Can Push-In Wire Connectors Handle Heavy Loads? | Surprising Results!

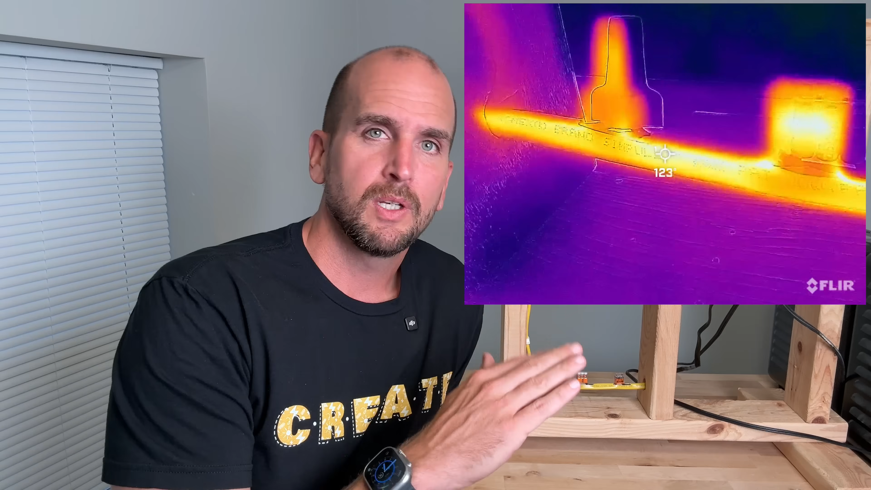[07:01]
123, 124, depending on the time interval. And that was really similar to what I was seeing on the lever nut.